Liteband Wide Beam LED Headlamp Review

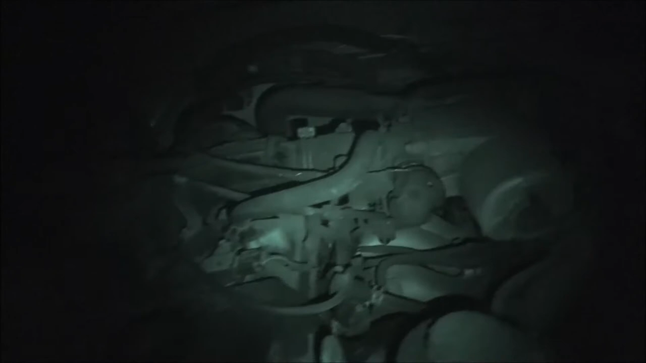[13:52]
we're out here at the truck just thought I'd you know this is this is great if you have night vision almost but still you got to hold the camera let's take off night vision